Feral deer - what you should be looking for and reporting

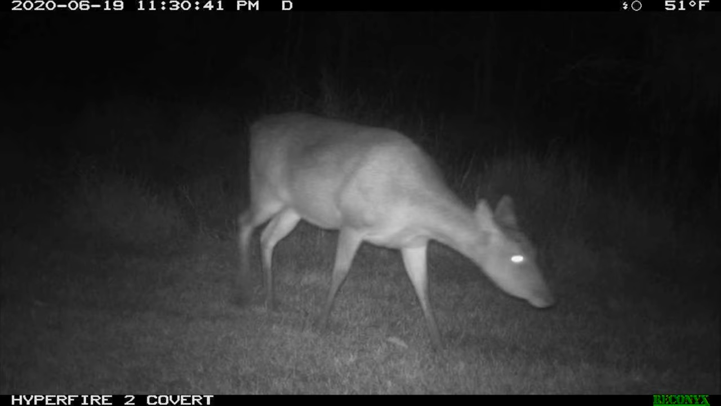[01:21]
and people have never known that they've had deer other than a security camera has picked up deer in their backyard
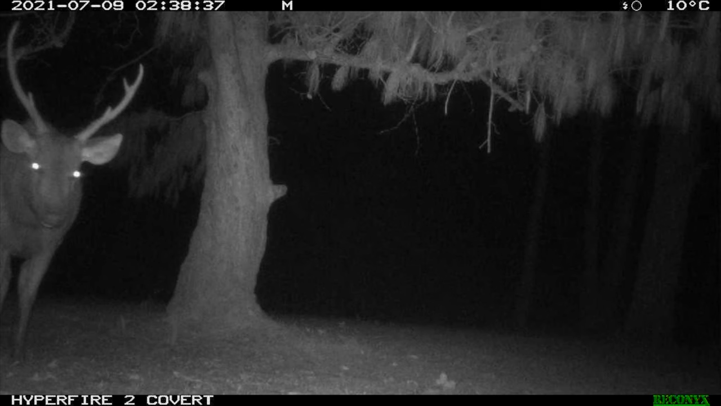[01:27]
one of the things that we're finding is that because deer are now getting